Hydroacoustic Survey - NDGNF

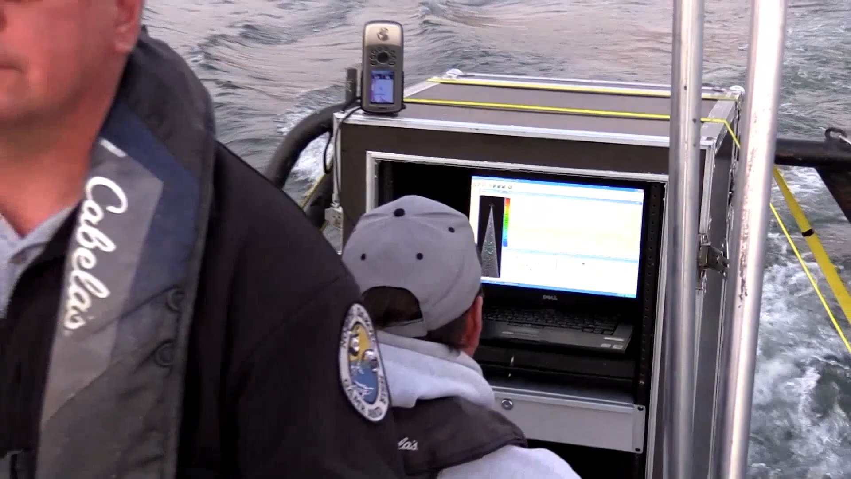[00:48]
Instead of just showing you an image, it actually stores the data on each individual fish it tracks,